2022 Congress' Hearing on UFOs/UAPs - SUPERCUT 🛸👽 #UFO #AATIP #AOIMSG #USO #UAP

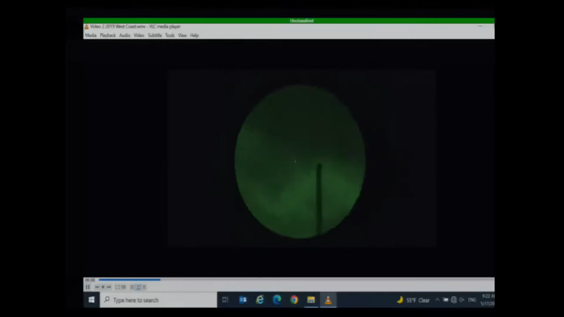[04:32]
Navy personnel recorded what appears to be triangles, some flashing, recorded several years ago off the coast of the United States. This was recorded while the U.S.
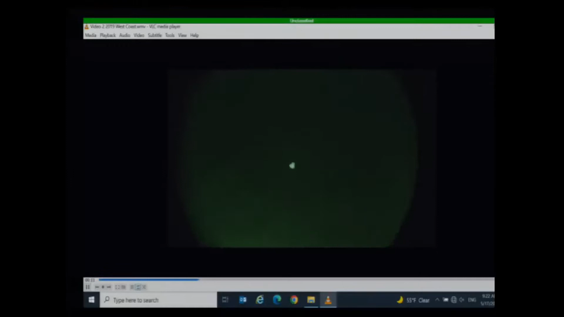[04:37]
Navy ship observed a number of small unmanned aerial systems in the area.
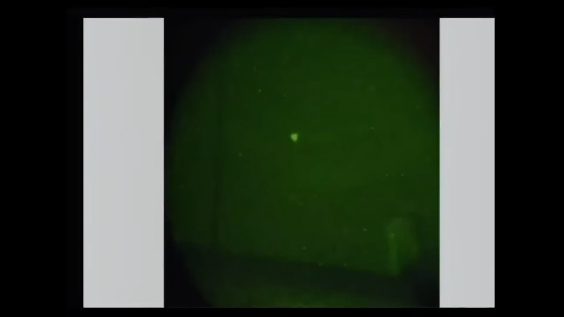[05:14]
Navy assets also observed unmanned aerial systems nearby. And we're now reasonably confident that these triangles correlate to unmanned aerial systems in the area.